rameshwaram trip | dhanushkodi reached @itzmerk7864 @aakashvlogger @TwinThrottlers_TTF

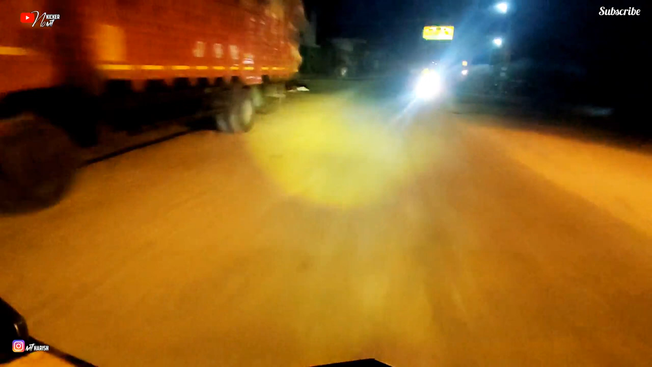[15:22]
சரிங்க, நான் போயிட்டு ஹைவேட்டை அந்த சிங்கிள் ரோட்டுக்கு போயிட்டு நான் லாக் பண்ணுறேன். ஆய் குதிரையை பாருங்களேன், ரோட்டில் எப்படி வந்து மறைச்சிக்கிட்டு நிற்குதுன்ட்டு.
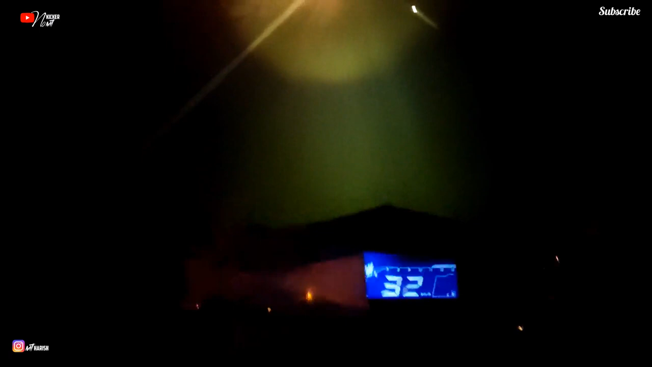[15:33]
ஃபைனலாக பார்த்தீங்கன்னா அந்த தனுஷ்கோடி ஹைவே அந்த ரோட்டுக்கு வந்து ரீச் ஆகிட்டேங்க.
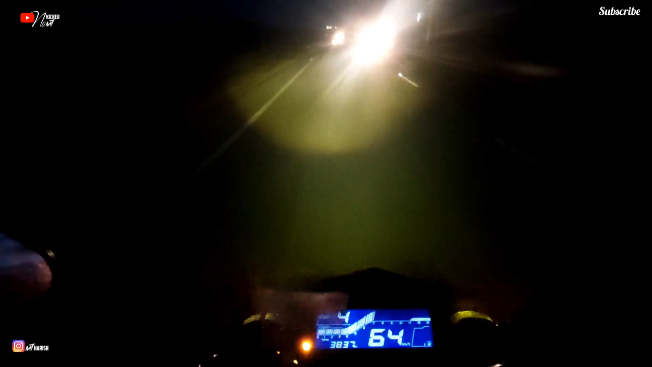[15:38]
இது சிங்கிள் ரோடுங்க. இதே ரோட்டில் ஸ்ட்ரெயிட்டாக போயிட்டே இருந்தோம்னா தனுஷ்கோடி தாங்க.